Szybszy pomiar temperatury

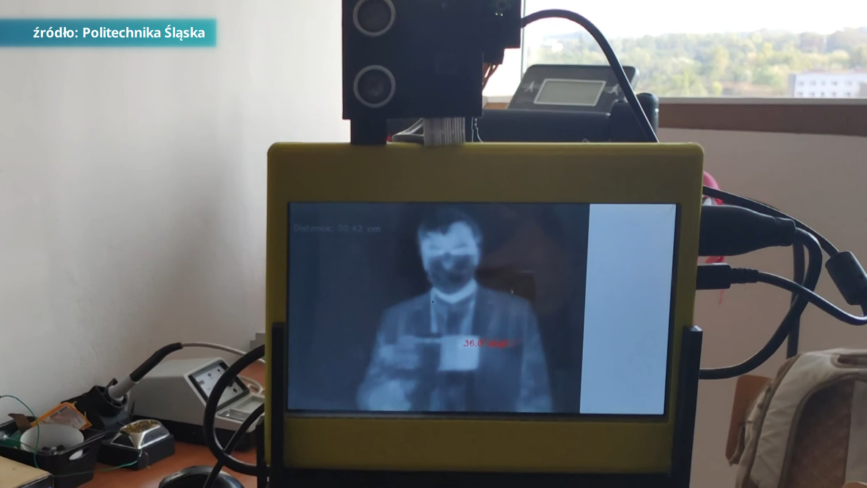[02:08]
Jak się okazuje, przesiewowe badanie pacjentów to nie jedyne zastosowanie modułu termowizyjnego przygotowanego przez członków koła Sensor.